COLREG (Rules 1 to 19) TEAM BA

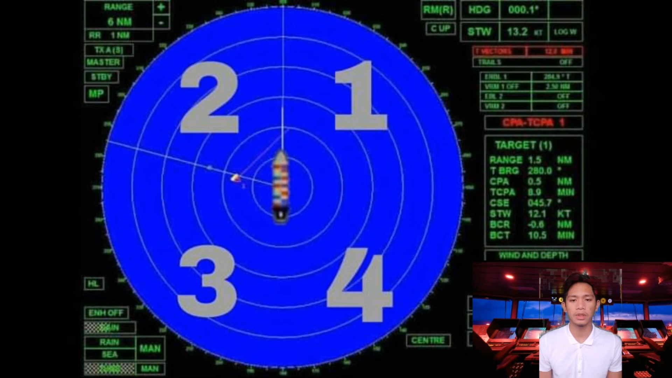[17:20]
Quadrant 3 is 180 degrees to 270 degrees. And quadrant 2 is 270 degrees to 000 degrees. When encountering vessels on quadrant 1, 2, or 3, the vessel shall alter its course to starboard.
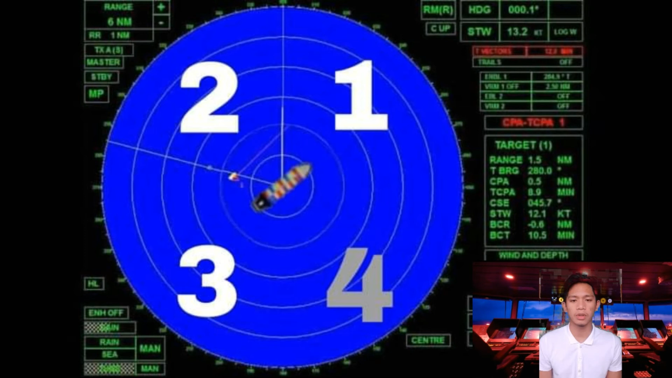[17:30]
But if we encounter a vessel on our starboard quarter or quadrant 4, that is the only situation where we can alter to port to avoid collision.